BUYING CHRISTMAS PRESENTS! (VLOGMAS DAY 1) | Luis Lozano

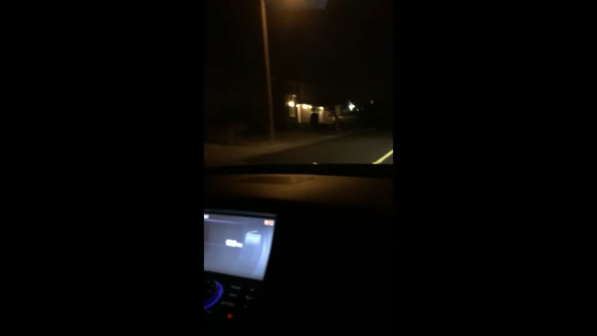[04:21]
Yeah. You make, um, a left right here at this. Dang, nice house. This guy looks like a freaking mission.